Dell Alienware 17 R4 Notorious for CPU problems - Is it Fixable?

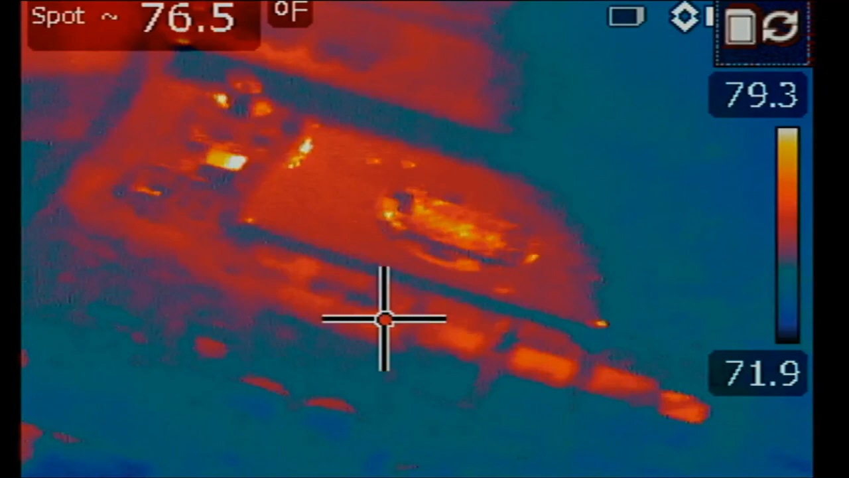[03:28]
On screen: spot 76.5°F
And we're going to focus on the CPU area, which is right here. And let's see.
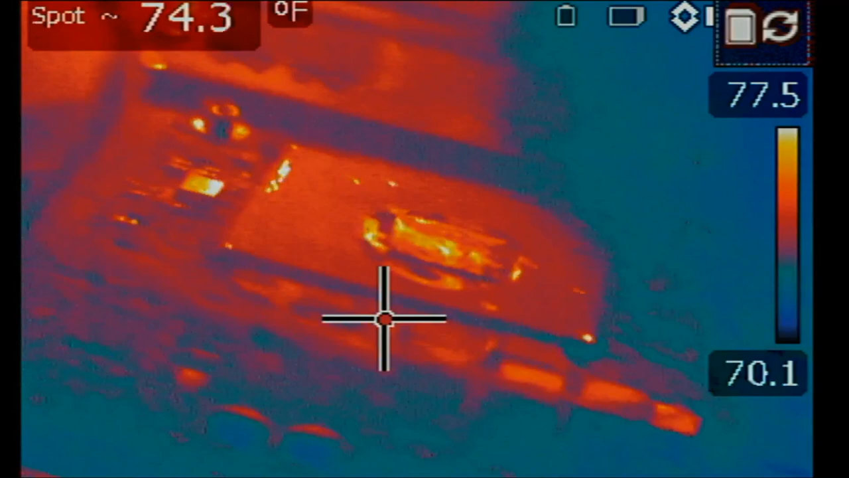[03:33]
On screen: spot 74.3°F
I'm going to inject voltage at the drain of the shorted MOSFET.
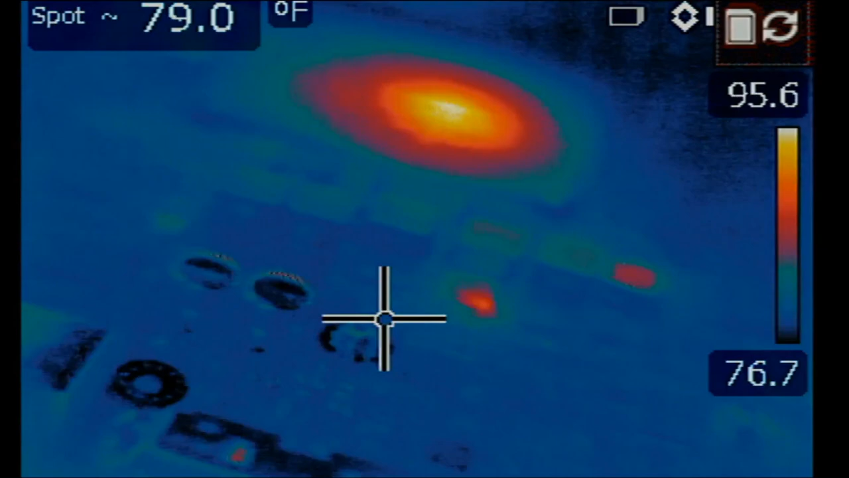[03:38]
On screen: spot 79.0°F
Look at this heat on the CPU and we have heat right over here. Let's do this one more time in case you missed it.
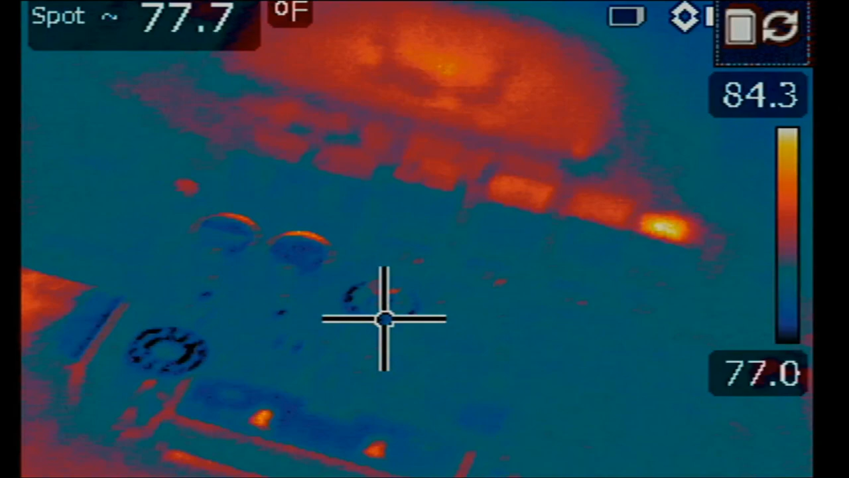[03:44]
On screen: spot 77.7°F
See, we have heat right over here.
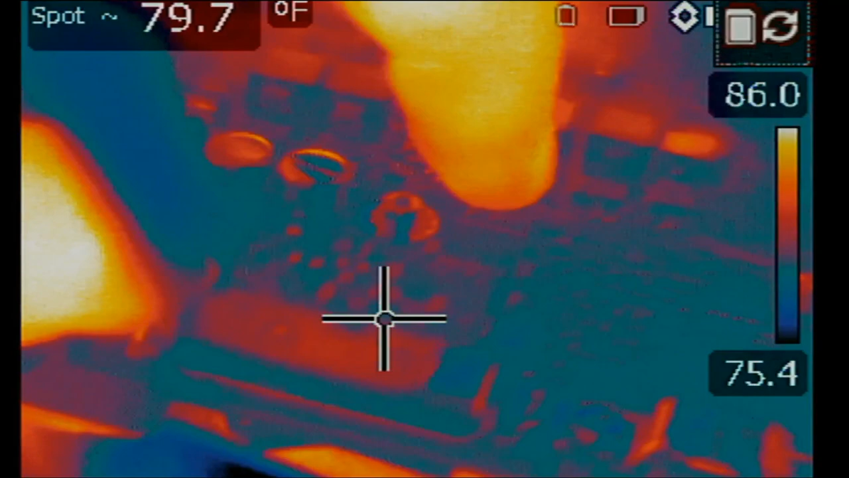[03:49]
On screen: spot 79.7°F
My finger is pointing on the DR MOSFET that is shorted to ground.